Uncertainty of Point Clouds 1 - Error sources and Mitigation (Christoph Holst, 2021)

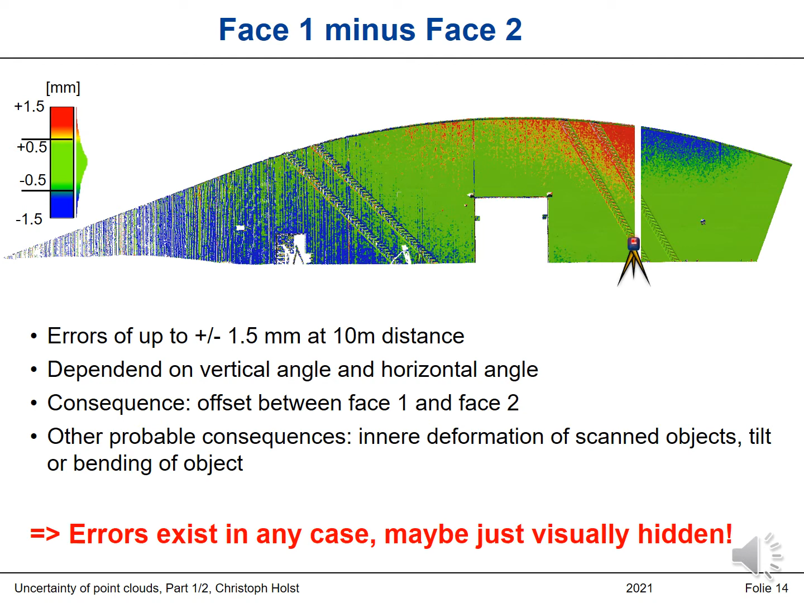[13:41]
leading to an uncertain point cloud. They may be just visually hidden, just if you look into the point cloud and don't analyze the accuracy with more detail. Okay,
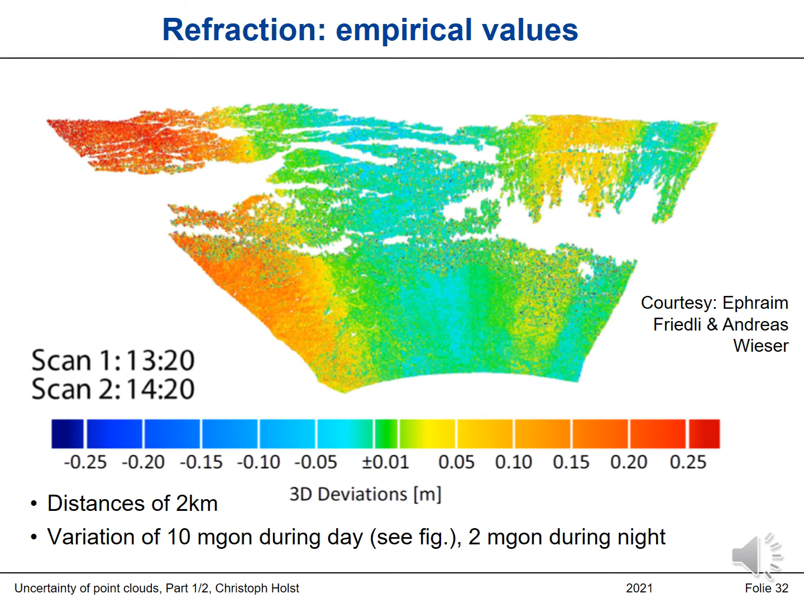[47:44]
So, we can just only avoid this if we measure during night, because then the turbulence in the atmosphere is lower, the sun doesn't shine, and so on. So, we cannot really compensate this. We can just adapt our measurement strategy. This could be expressed by something like this, by measuring during night. So, my interim summary regarding the atmosphere.
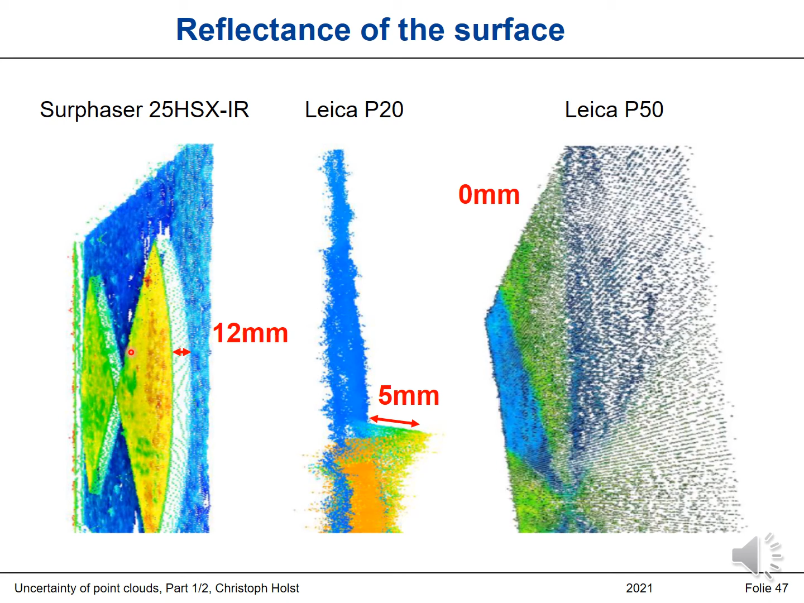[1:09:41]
But we cannot say that they don't exist in any point clouds anymore. So offsets, biases, systematic errors due to reflectance properties exists in point clouds. The other aspect is the angle of incidence.
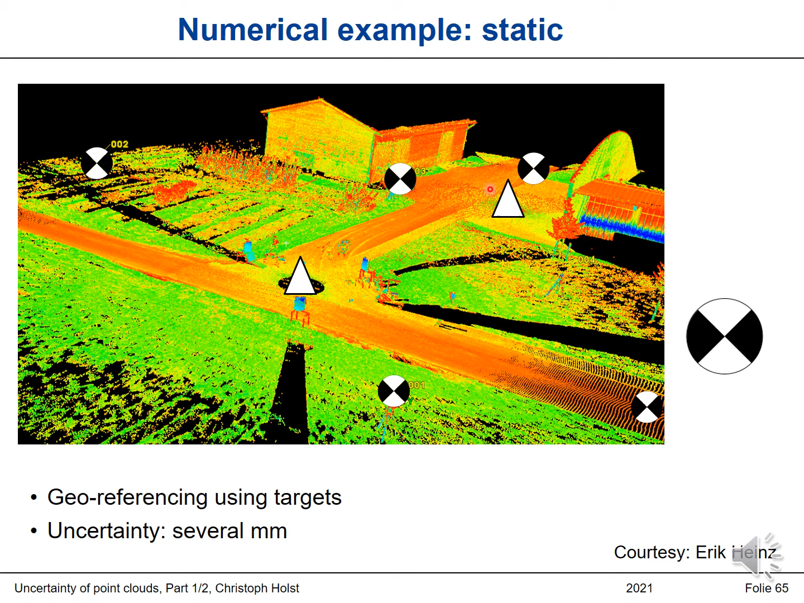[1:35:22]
georeferencing using targets, uncertainty several millimeters. Now we acquired this surrounding also with a mobile laser scanning system, as you can see here. So we went from here in this direction and then back to this direction. And we can see here, colored the distances between those two point clouds, the static one and the mobile one. It's cloud to cloud comparison, the arrows are less than 12 centimeters, but we can see that the arrows are here larger than, for example, here.
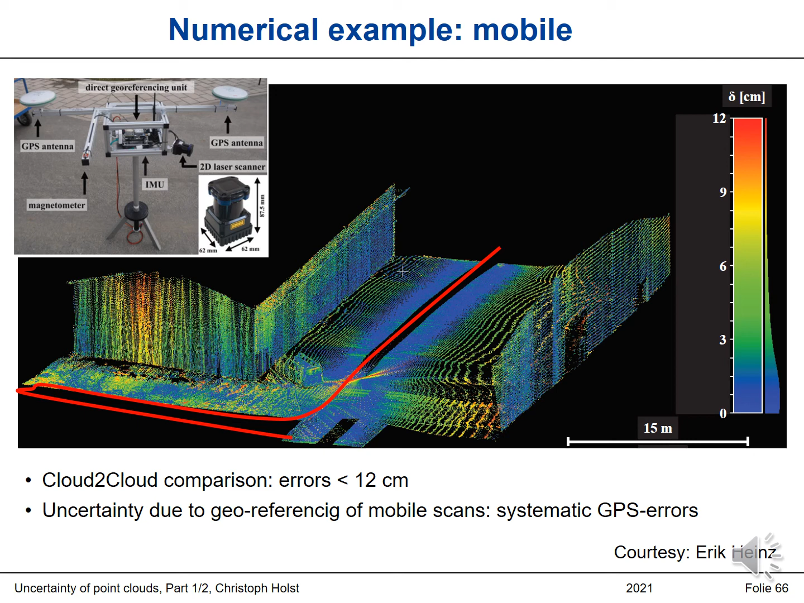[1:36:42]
Because we would have, if we would fit maybe a plane through these points, we would see that here are the larger errors than the other positions. So this effect is due to the georeferencing. Okay, my interim summary regarding the georeferencing.
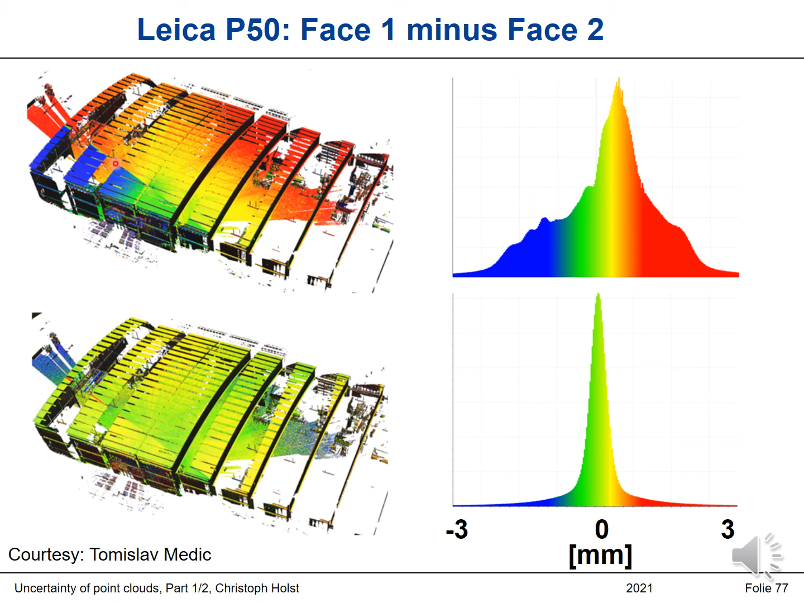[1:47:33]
They are much more normally distributed around zero. And these errors here with minus three to plus three are also shown here. And you can see here that they also vanished. Here's again the large shift between phase one and phase two. And also for the Zoll and Fröhlich Imager 5016, phase one minus phase two, before and after calibration, it really works well. So we can minimize the uncertainty of the point cloud by calibrating just the laser scanner.
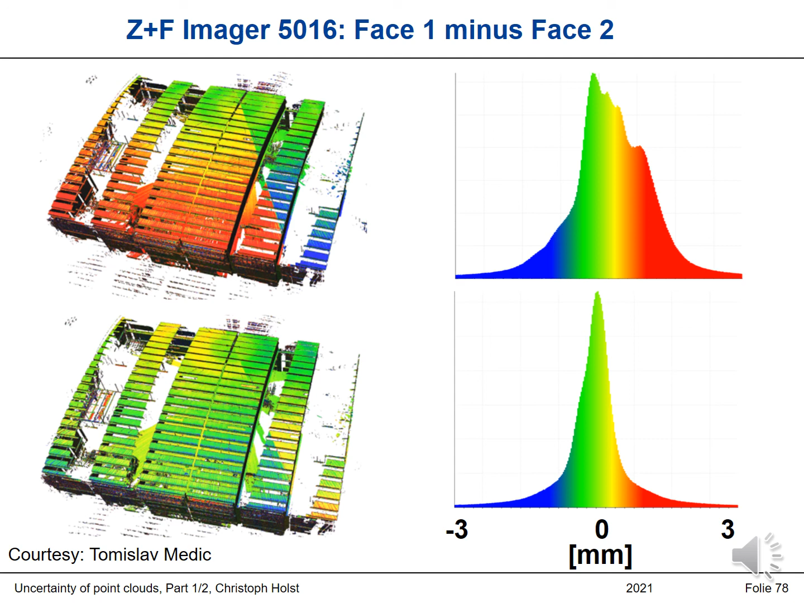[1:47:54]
Okay, what can we also do? We can compensate the errors by two-phase scans. So instead of calibrating the laser scanner, we can say, okay, we scan the object in two phases. This is how I introduced or I started with this lecture.
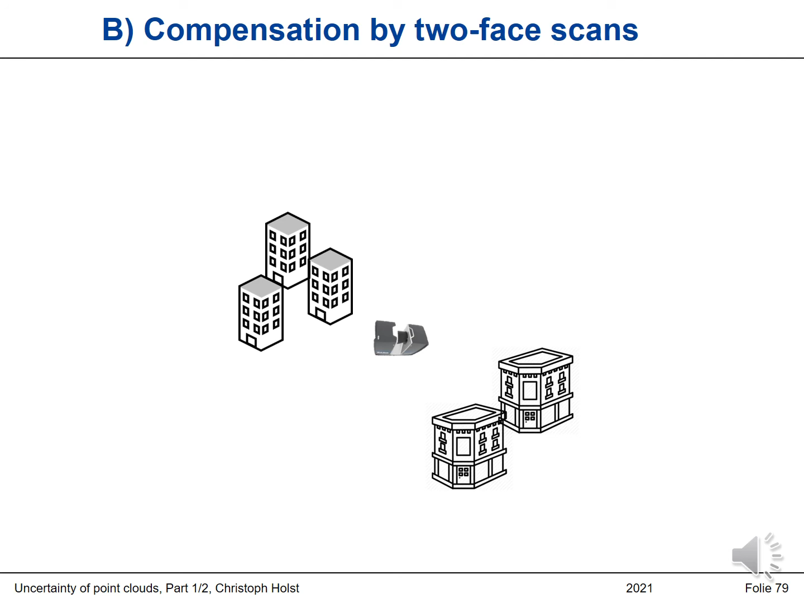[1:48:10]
You know how a two-phase scan works.
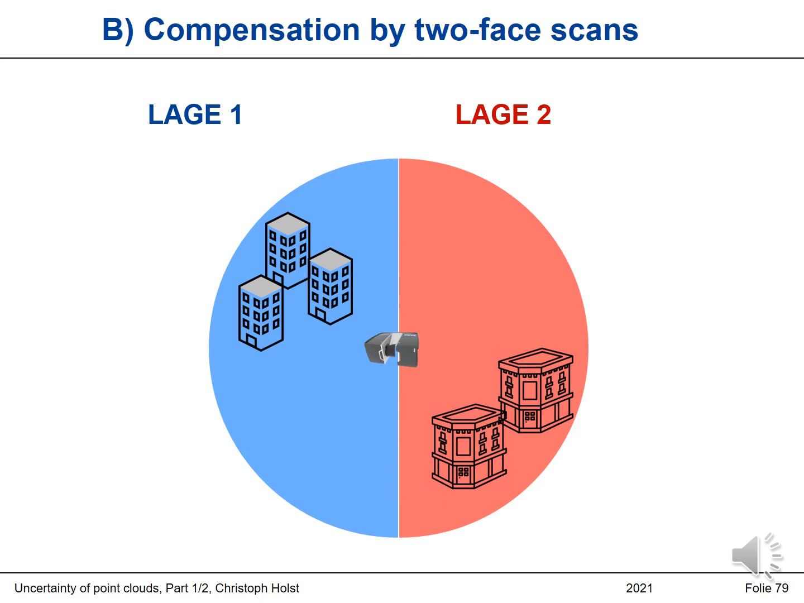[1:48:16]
We just scan all the parts in phase one or phase two, and then we switch the signs.
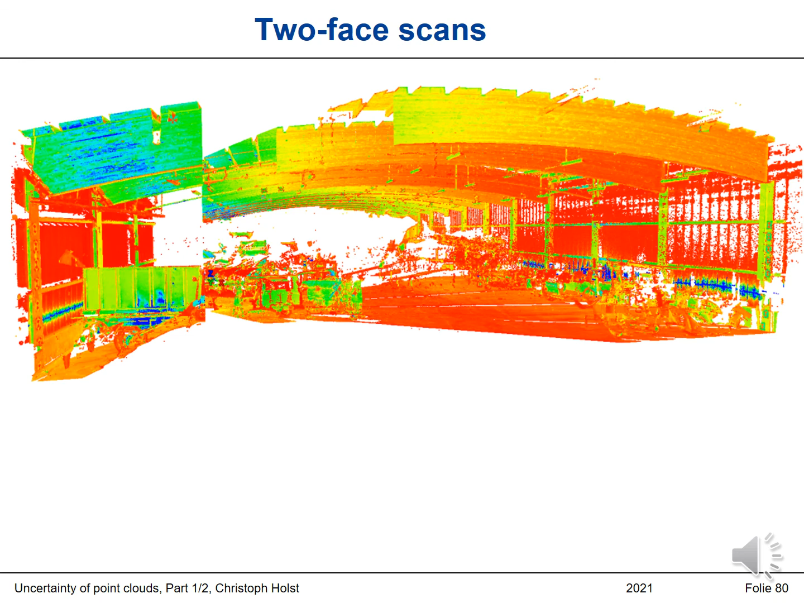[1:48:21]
But the question is, how does this help? Because as I've shown before, if we have now two scans,
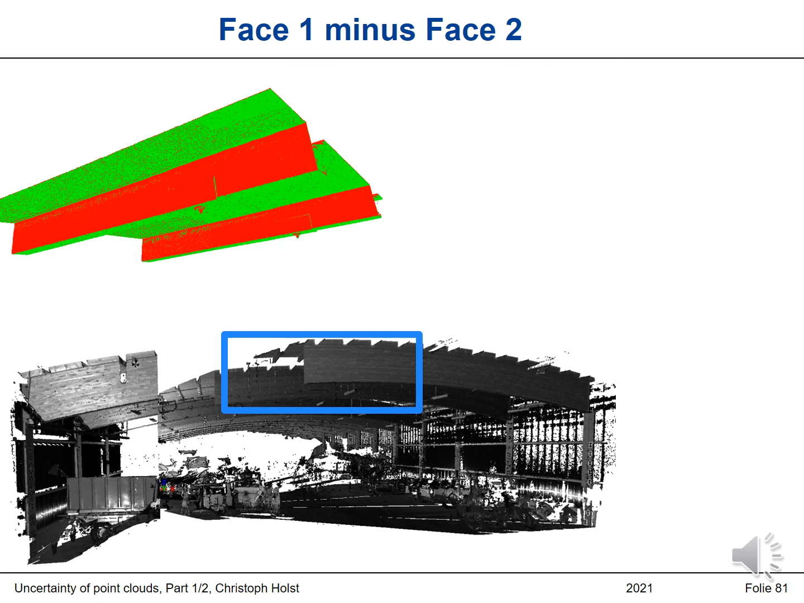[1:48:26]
we have errors of three millimeters between phase one and phase two.
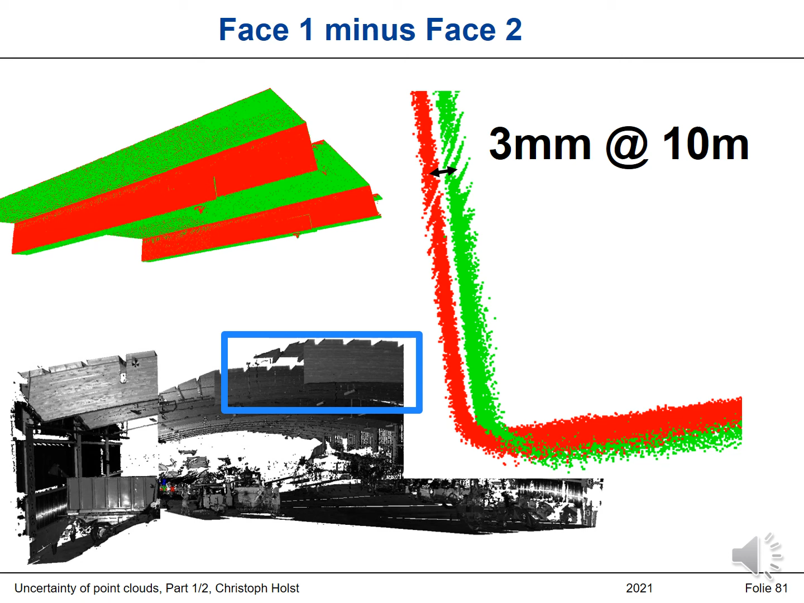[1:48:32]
So the uncertainty is now visible, but it's not reduced. But the idea of using phase scans is that we now can reduce the uncertainty by taking those two point clouds, phase one and phase two, and average them.
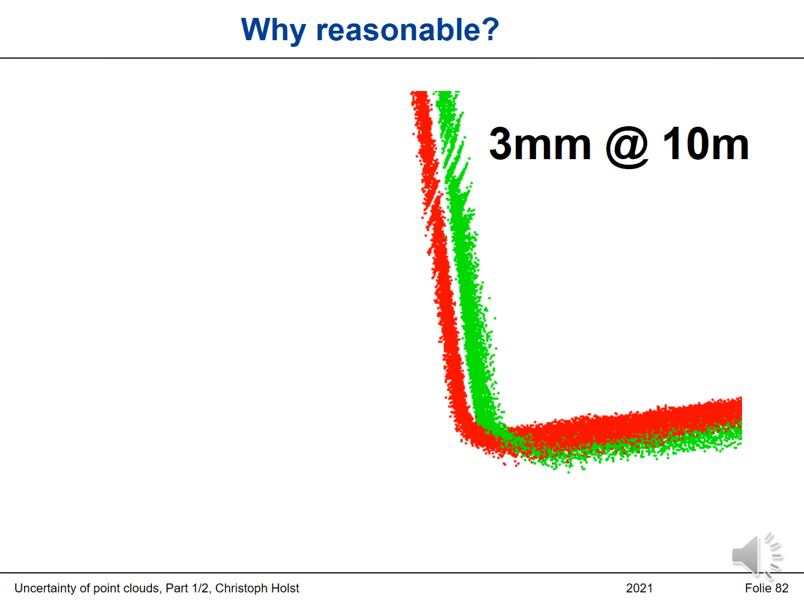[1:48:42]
So we can say two phase scans reveal systematic errors in the point cloud. They are anyway contained, but now we have them revealed.
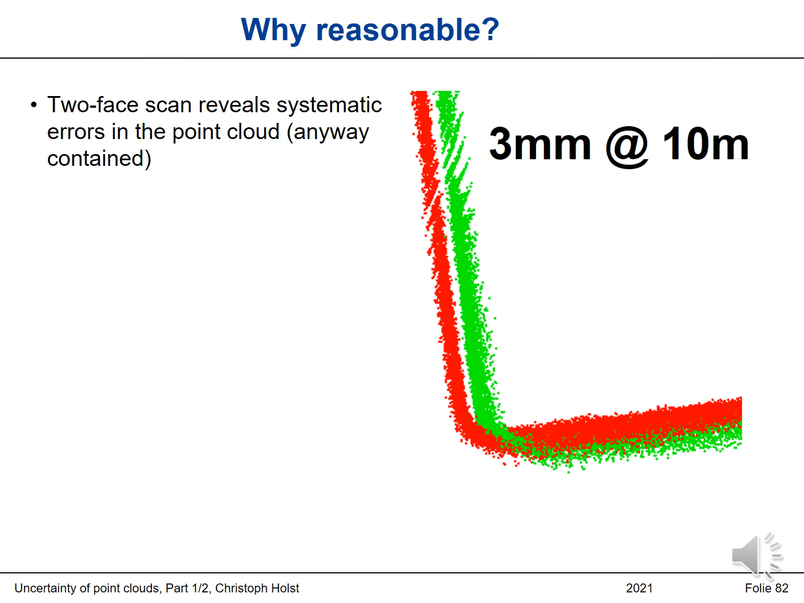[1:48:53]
And the causes are the instrumental errors whose signs switches between the phases. And now we say, okay, let's just make one point cloud of those two.